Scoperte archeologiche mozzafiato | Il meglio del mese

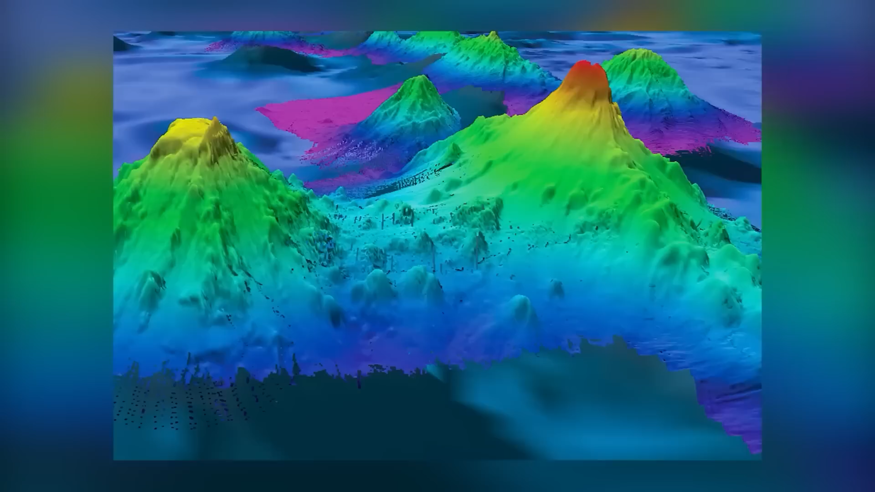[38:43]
Uno studio rivoluzionario che utilizza satelliti radar ad alta risoluzione ha scoperto un sorprendente numero di 19.000 vulcani sottomarini, presentando agli scienziati un catalogo senza precedenti di montagne sottomarine.